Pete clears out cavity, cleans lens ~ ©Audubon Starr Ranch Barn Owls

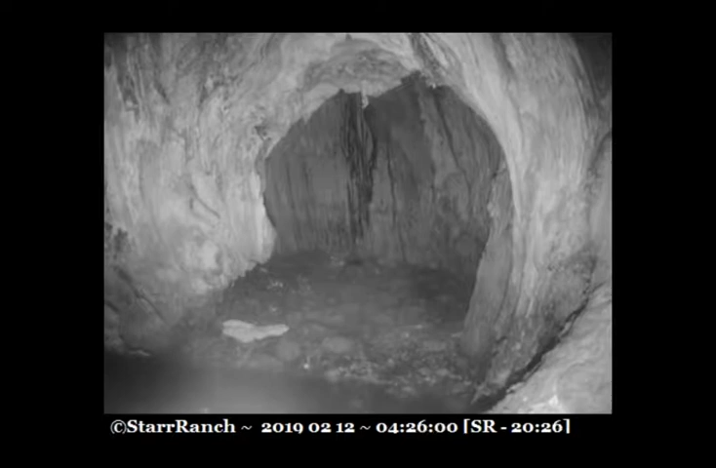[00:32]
Okay, camera cleaning time. Before, hopefully there are eggs, which aren't right now. First, some pellet collection.
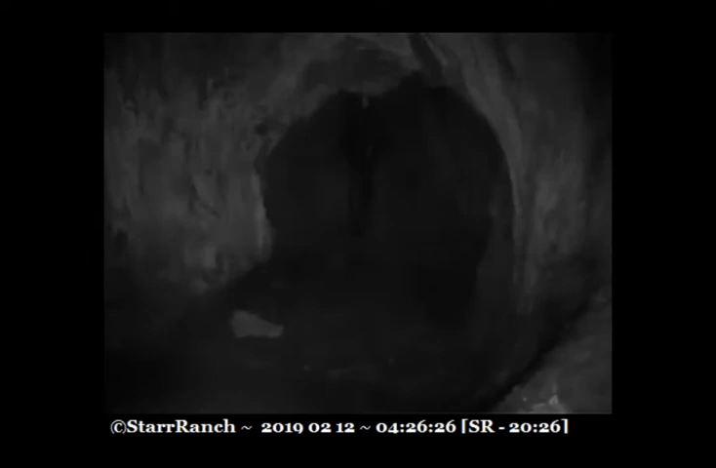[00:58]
One, two, three.
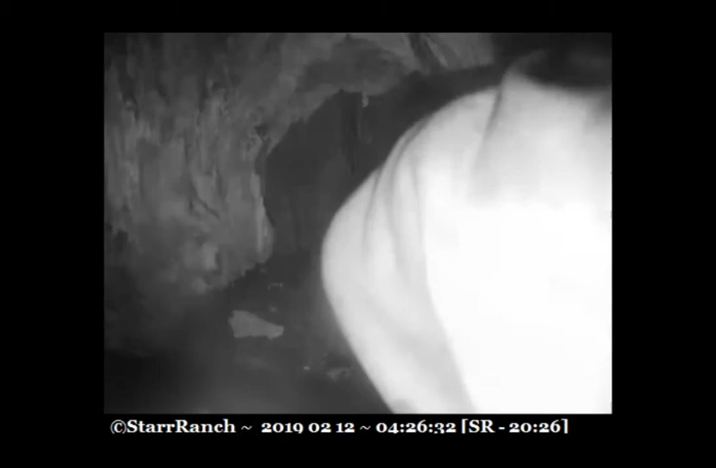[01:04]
Something's broken up back here, but there's a few here.
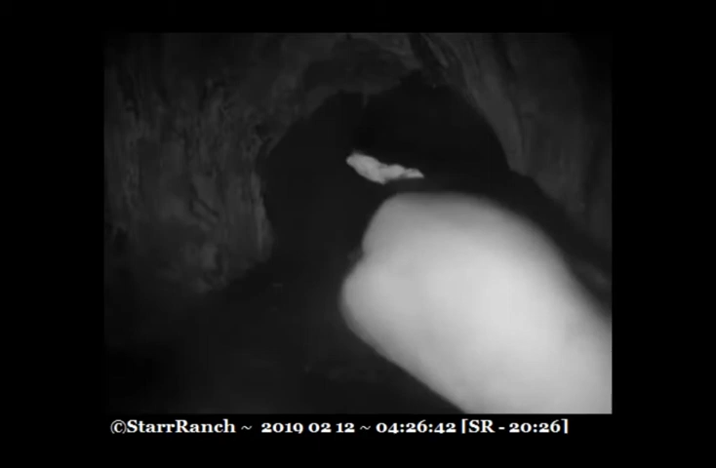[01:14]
That looks like something that, some of the stuff that comes from the, uh, up top there.
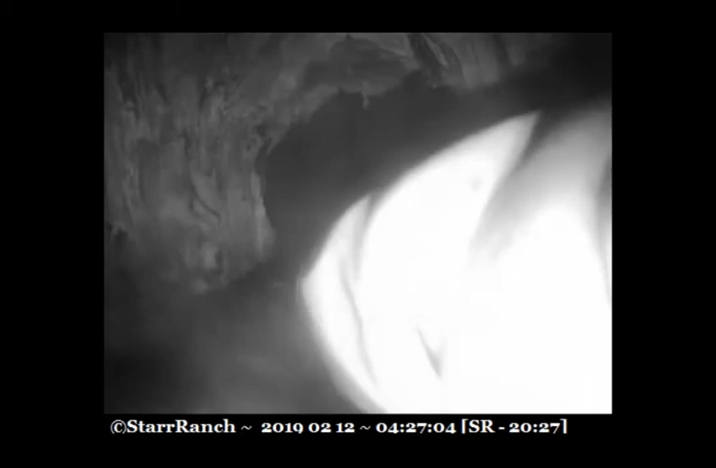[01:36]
Ooh, that looks like a fresh one.
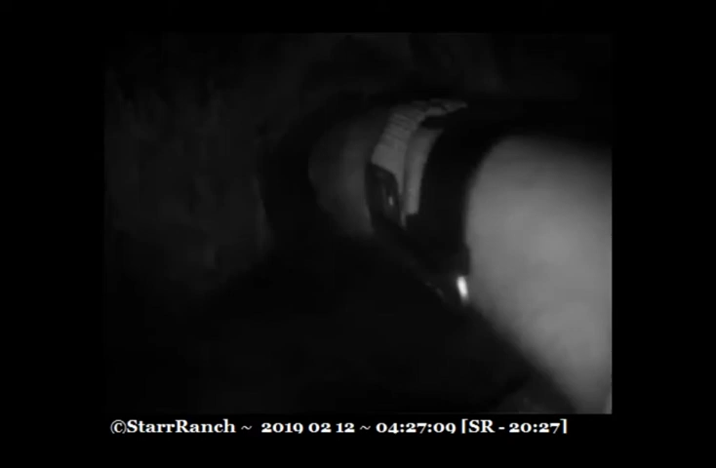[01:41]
Right there.
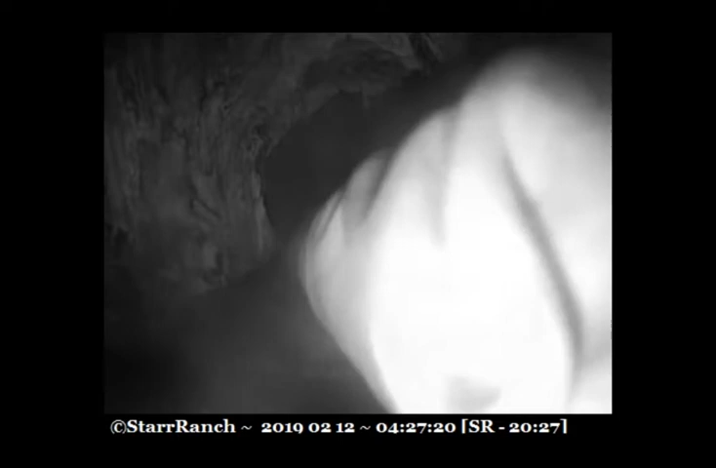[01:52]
I don't know why this looks, this still looks like a rip.
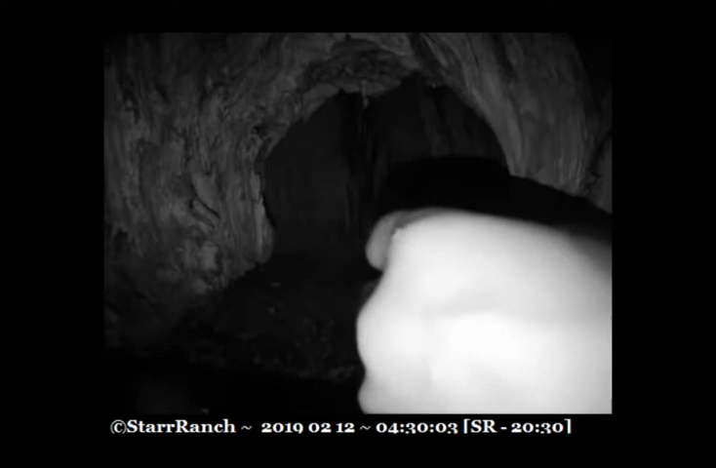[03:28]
And not many cobwebs, if not at all.
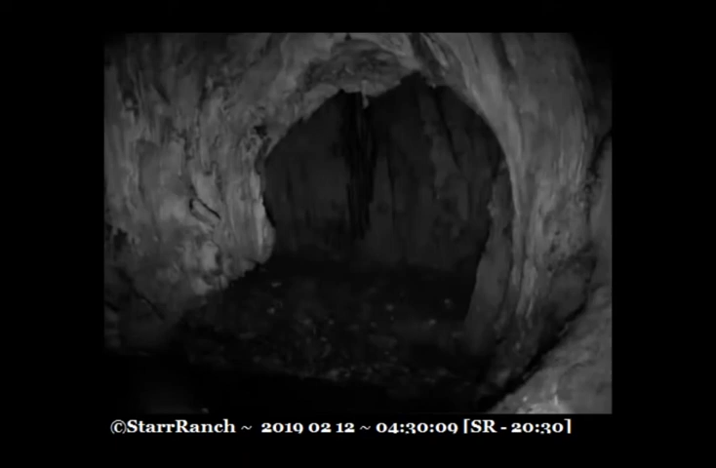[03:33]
I'll get another three pellets here.
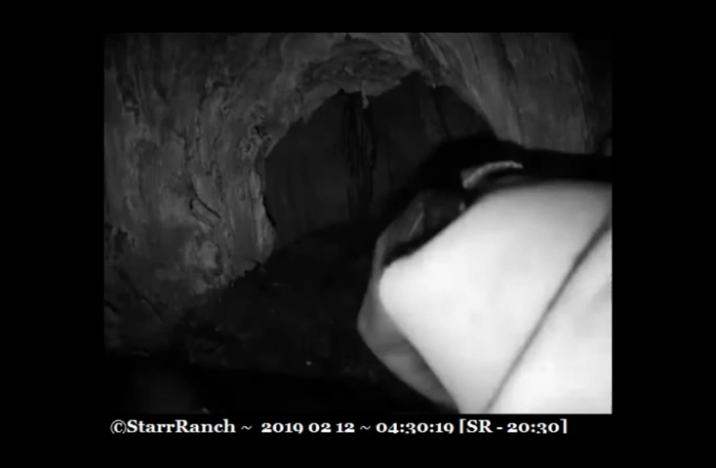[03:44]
I'll get a little bit of a white contrast from the whitewash.
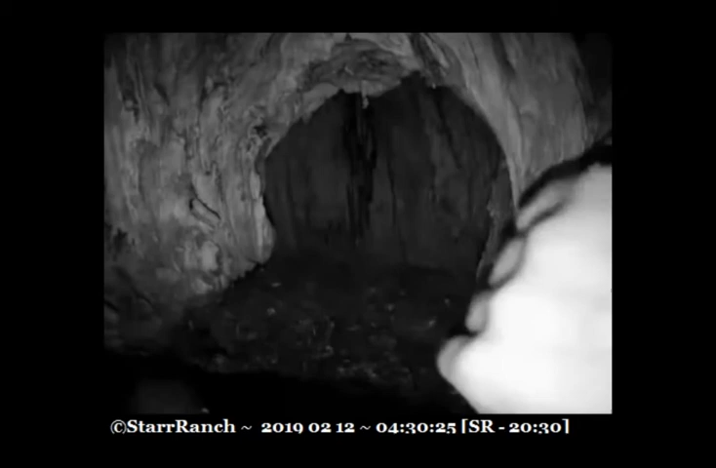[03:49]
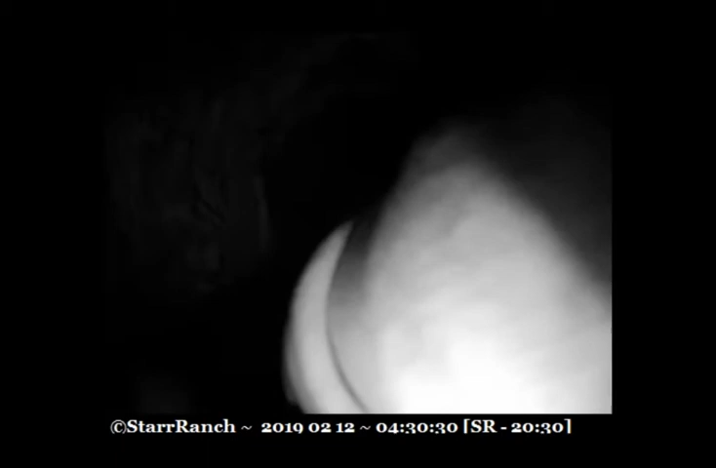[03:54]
Oh,
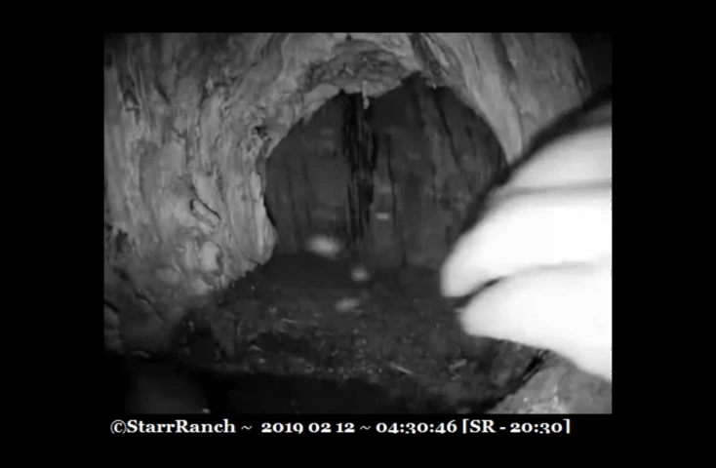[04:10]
I see the ring got in right here. It's nice and dry in the back. I'm expecting a lot more rain Wednesday, Thursday, Friday, Saturday, Sunday.